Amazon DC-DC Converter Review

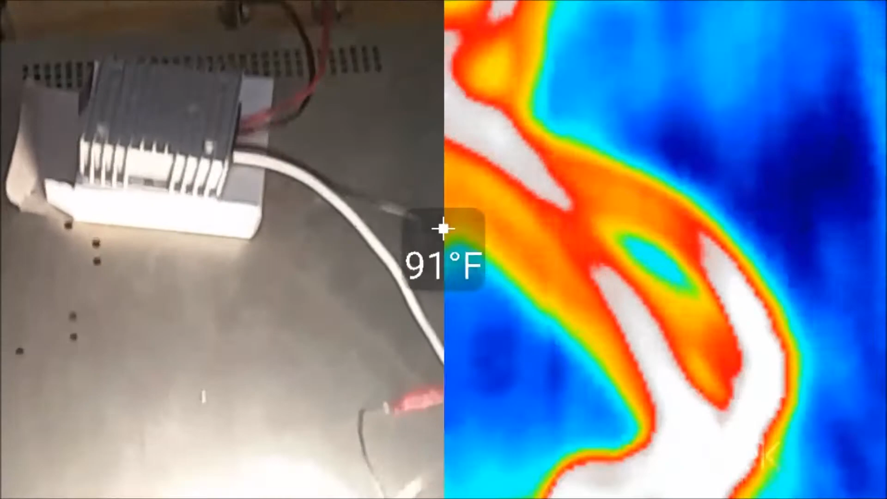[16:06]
On screen: spot 91°F
Okay for this test I basically let the load run for about 15 minutes. Full bore here. And took a thermal image.
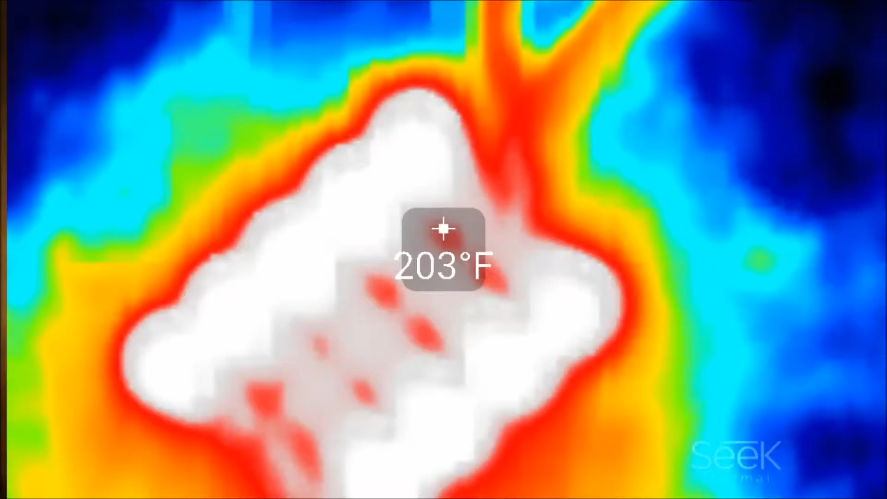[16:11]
On screen: spot 203°F
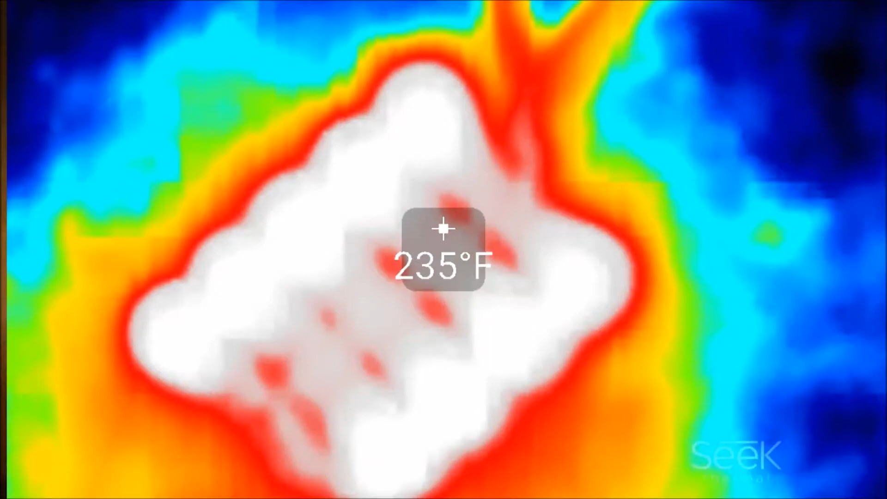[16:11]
On screen: spot 235°F
And you can see it's pretty hot at the load there. And as you kind of pan up. You can see the wires that are.
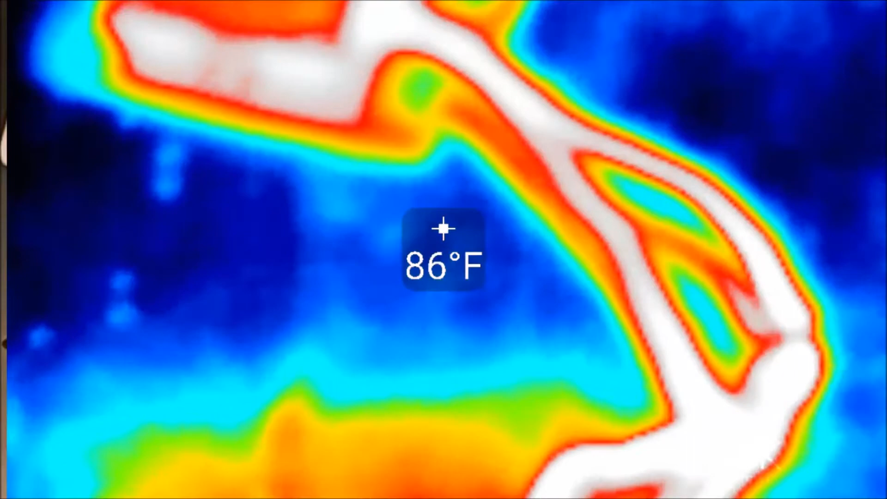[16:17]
On screen: spot 86°F
They're also really hot. I didn't care for that. They're 12 gauge wires. Can they pump 20 amps? Yeah.
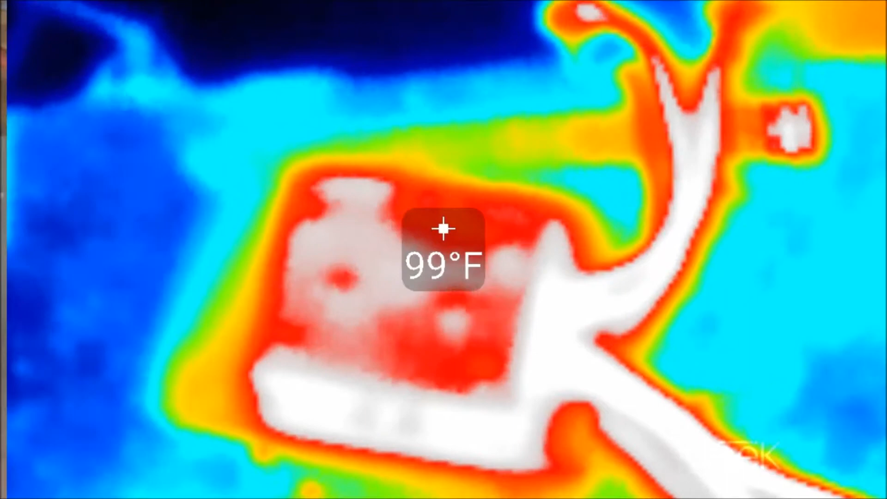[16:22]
On screen: spot 99°F
But you should be really using 10 gauge. The DC to DC converter got a little warm. But it seems I guess normal. You can probably put a fan on it.